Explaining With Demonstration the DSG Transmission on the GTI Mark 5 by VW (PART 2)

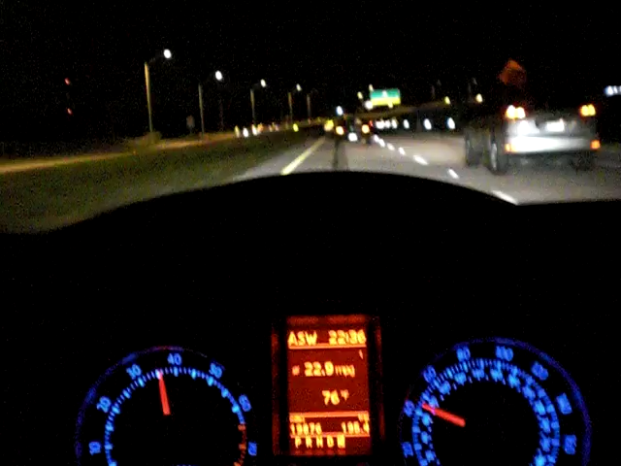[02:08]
So you can grip into the corner and accelerate more.
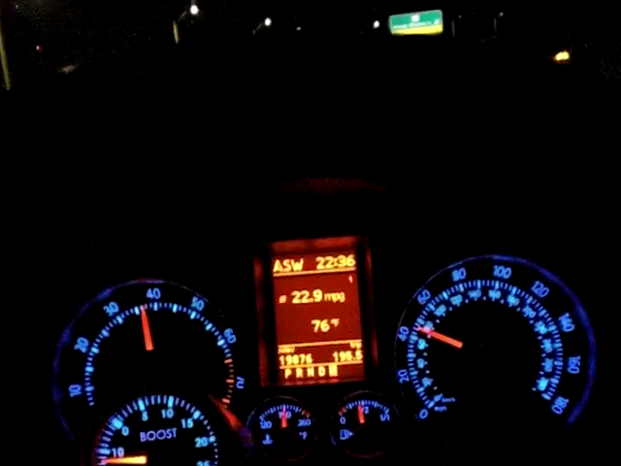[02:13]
Because when you downshift, you actually will go up in speed.
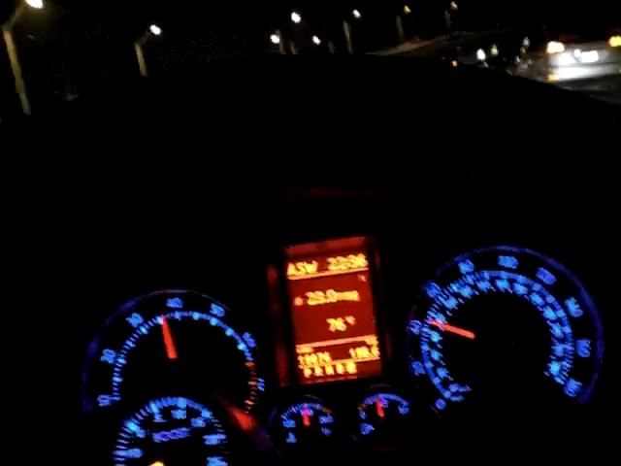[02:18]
I find that when I'm coming on an on-ramp, I'll go the maximum speed you're allowed and what's safe.
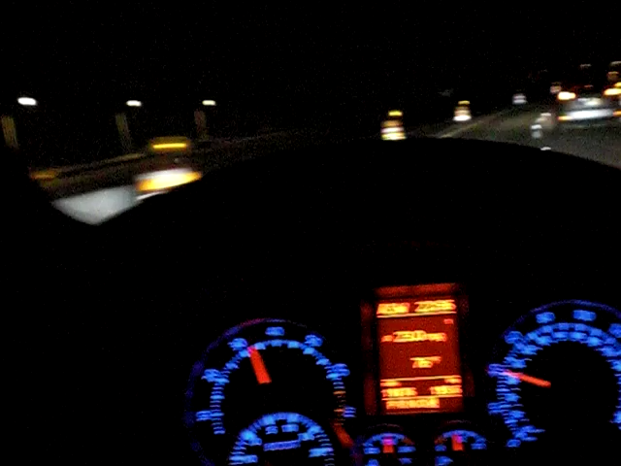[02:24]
But I gauge what the traffic is doing. And what I can actually do is downshift to third gear. And man, you get the acceleration. You just go by everybody. It's amazing. Now, this is the... What was this? The third or the fourth? Wait, one, two. This is the fourth way of shifting, right? First it was automatic. Then it was Tiptronic. Then it was with the shifter. Okay? Now that was with sport. Now, the fifth way is whether you're in drive or sport.
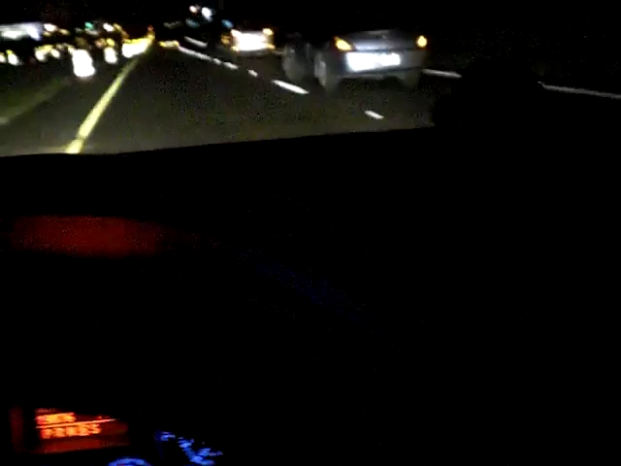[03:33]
If people don't pull in front of you. If people don't pull in front of you. But now, if I touch the handle here... Well, this guy's braking now for some reason. Yeah. But if you touch the... I'll wait till we get some room here. It's now 55.